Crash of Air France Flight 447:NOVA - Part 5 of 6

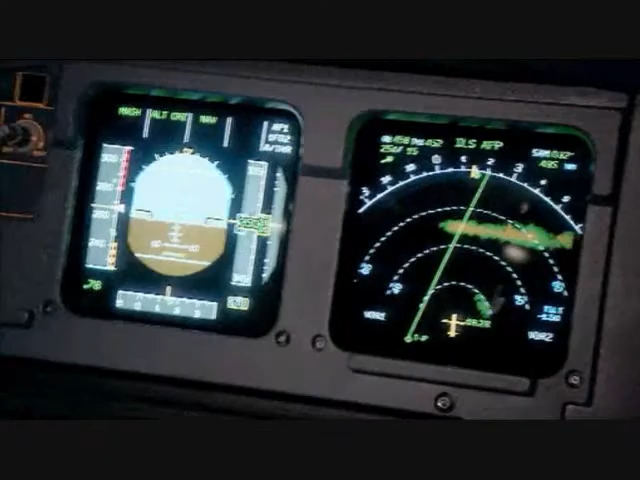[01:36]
As they edge around the storm Alder triggers the critical moment of flight 447.